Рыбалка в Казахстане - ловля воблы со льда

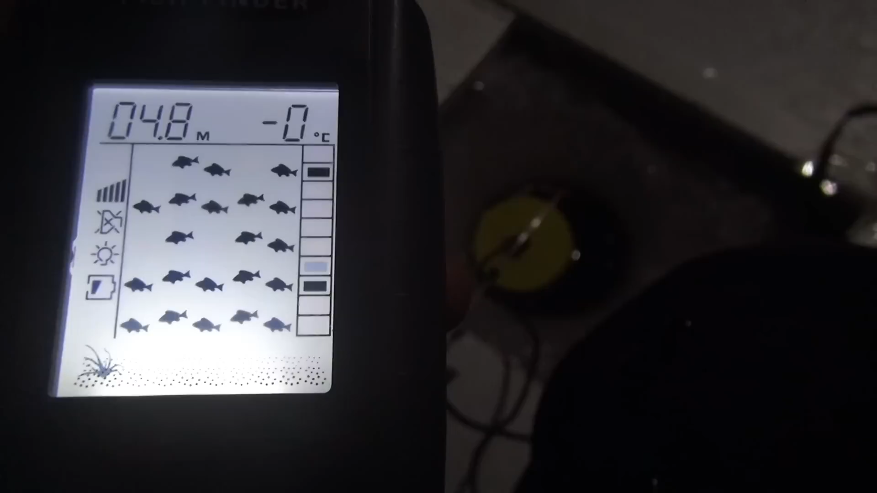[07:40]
On screen: depth 4.8 m, water -0°C
Рыба везде, на всех глубинах, вообще везде.
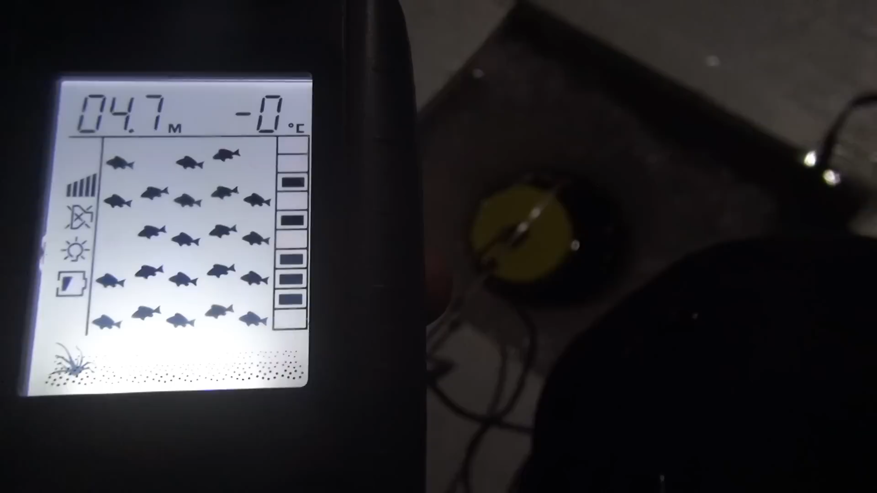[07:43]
On screen: depth 4.7 m
Кишит. Кишит, падает. Ни одной поклевки нормальной не было.